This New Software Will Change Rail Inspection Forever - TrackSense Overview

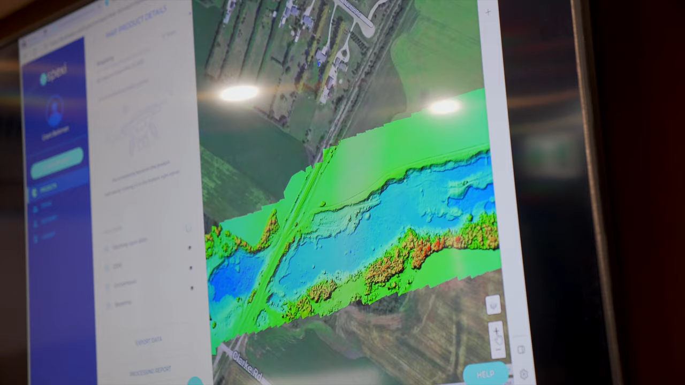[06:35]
So some of the tools built into TrackSense are commonly found amongst other mapping platforms, like the ability to see a topographical view of the land covered,
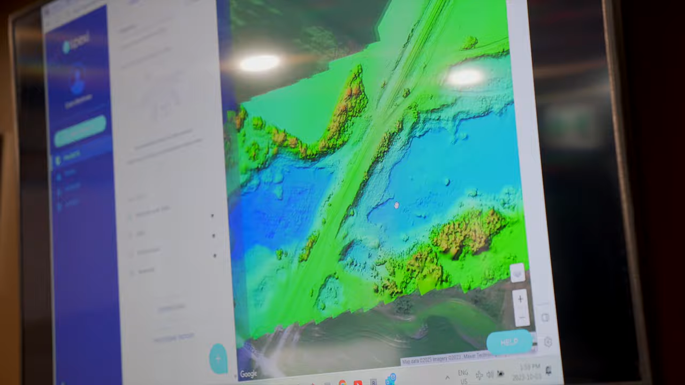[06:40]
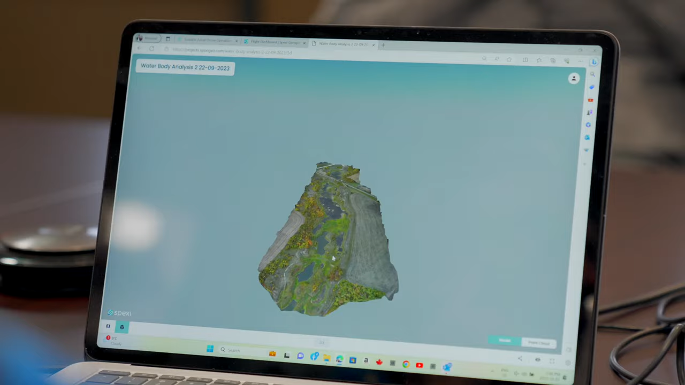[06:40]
as well as a model view that is colored to better show change in elevation.
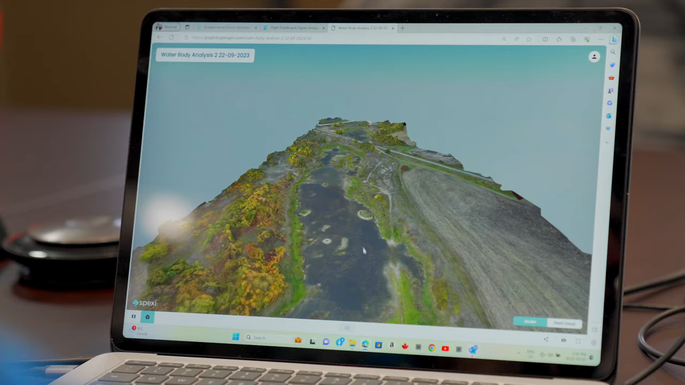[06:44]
This is helpful to see the slope and grade of certain sections of track that were in particularly tricky areas, like if there was a hill or water nearby.